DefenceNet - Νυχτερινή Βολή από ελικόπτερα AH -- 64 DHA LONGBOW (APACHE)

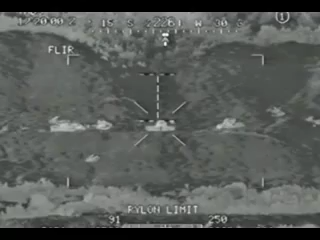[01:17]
Ο ένα έχει σαρ. Έχω αρ. Έτοιμος. Έτοιμος. Λέιζινγκ. Λέιζινγκ. Λέιζινγκ. 2 χιλιόμετρα. Λέιζινγκ. 2 χιλιόμετρα. Come out. Μπράβο. Άριστα. Break.